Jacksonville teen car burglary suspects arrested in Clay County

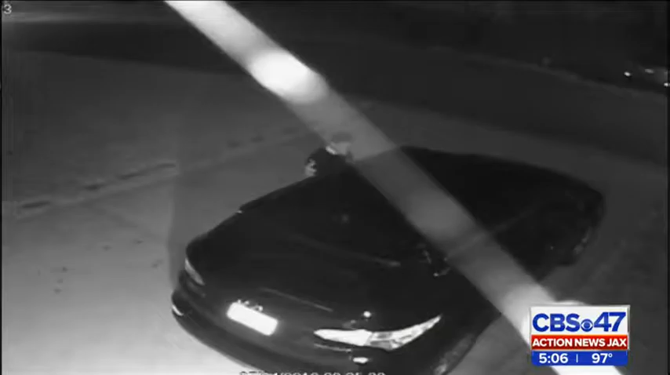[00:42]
LITTLE DID POOL KNOW DEPUTIES WERE AFTER FIVE BURGLARY SUSPECTS WHO THEY SAY BROKE INTO MORE THAN 20 CARS IN THE PAST WEEK. WE SHOWED YOU THIS SURVEILLANCE VIDEO EARLIER IN THE WEEK SHOWING THE SUSPECTS TRYING TO BREAK INTO A CAR.